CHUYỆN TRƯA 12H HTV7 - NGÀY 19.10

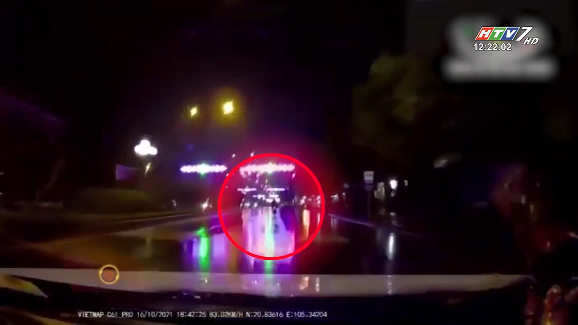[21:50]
Theo diễn biến đoạn clip được trích xuất Từ camera hành trình Tài xế ô tô đi dưới dẫn tốc khá